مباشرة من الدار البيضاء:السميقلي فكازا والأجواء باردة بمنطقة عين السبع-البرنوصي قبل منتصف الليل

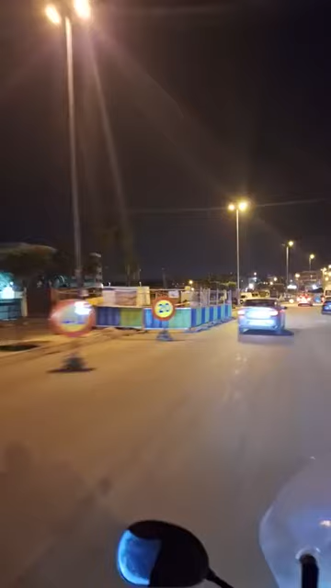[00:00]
مشاهدي قناه شوف تي في اينما كنتم، مرحبا بكم في هذا البث المباشر من قلب مدينه الدار البيضاء، بالضبط من المنطقه ديال عين السبع البرنوص. الاجواء بارده سميغلي ديال البرد كما تنقولوا، وكذلك الدنيا ما عمرهاش بزاف. منطقه البرنوص وعين السبع كنعرفوا باللي فوق الصباح
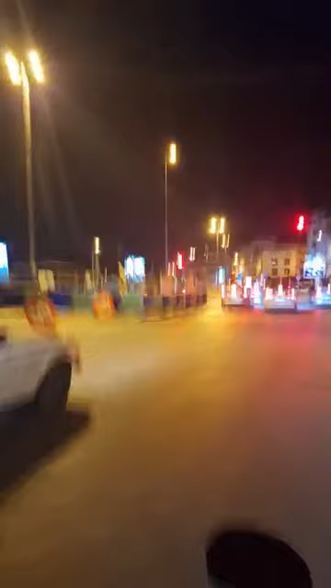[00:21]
كتكون عامره، بلاصتك تلقاها ما كتلقاهاش في المنطقه هذه، الشوارع الرئيسيه ديالها عامره. دابا بحكم انه البرد والاجواء اللي السم ديال البرد كما تنقولوا السميغلي، فكل شيء خاوي او شوارع شي فارغه في منطقه ديال عين السبع البرنوص. يعني بالنسبه للسكنه ديال عين السبع ومنطقه البرنوص اللي ما شافوش